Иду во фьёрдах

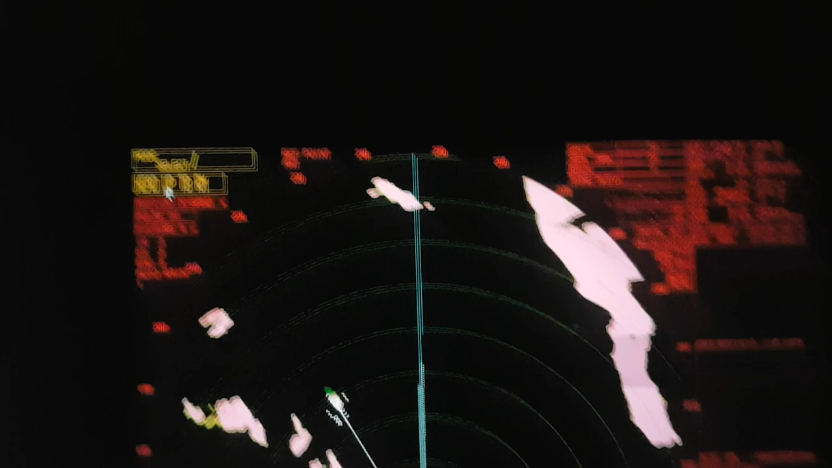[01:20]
сейчас у нас стоит хедап то есть курс мы держим сейчас 247 соответственно он всегда у нас смотрит на север то есть двигается только вот это да мы всегда смотрим на север для удобства так как поворотов много чтобы не смещался центр
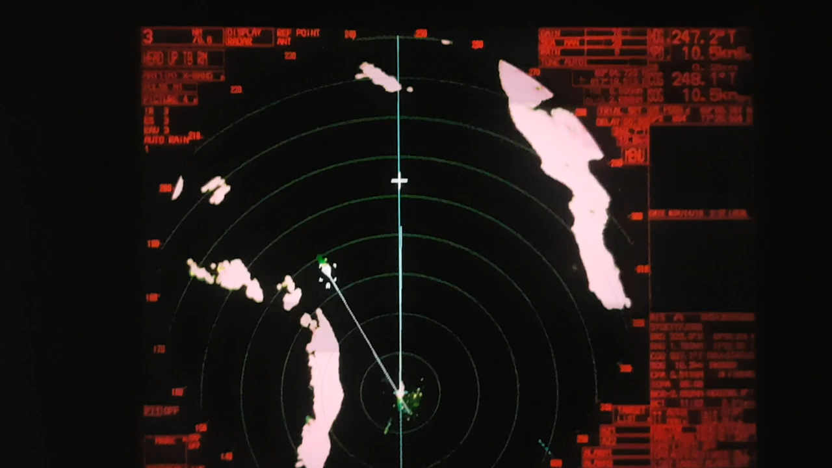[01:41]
ну и соответственно тру моуши не идем
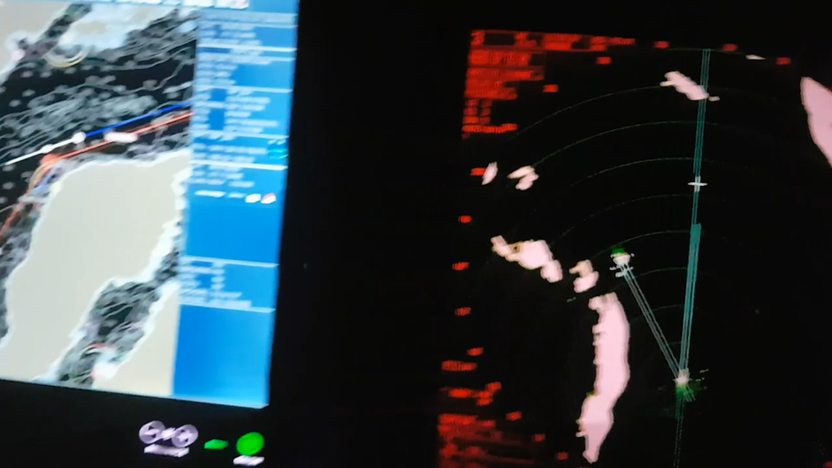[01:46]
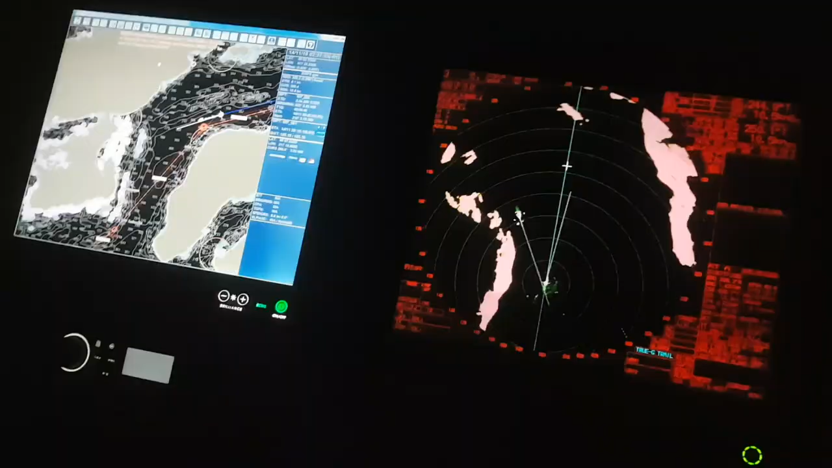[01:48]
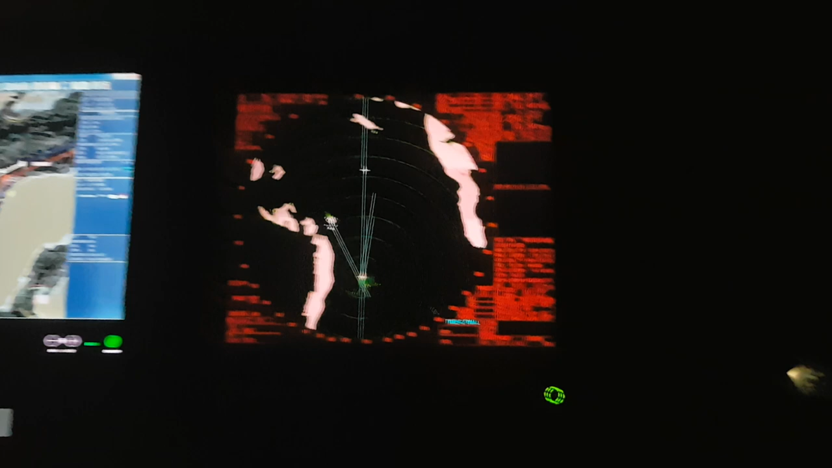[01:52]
я стал немножко раньше подворачивать ну что он уже даже берегу пошел совершенно друг друга не мешаем
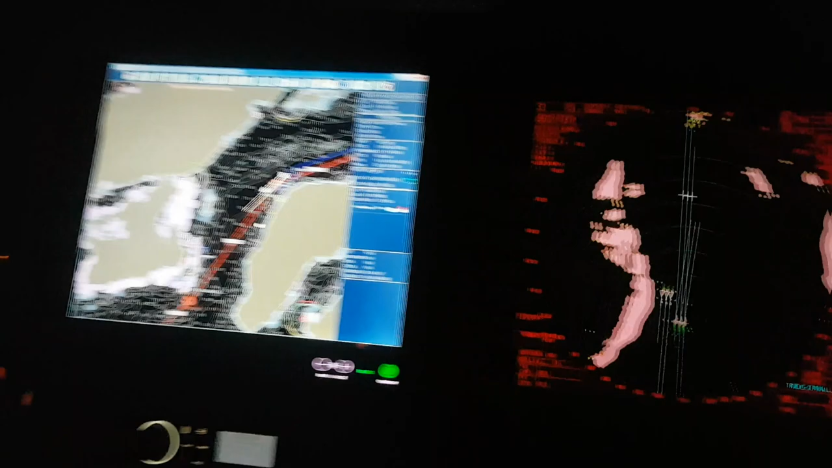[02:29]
то выключается то зависает отжили они свое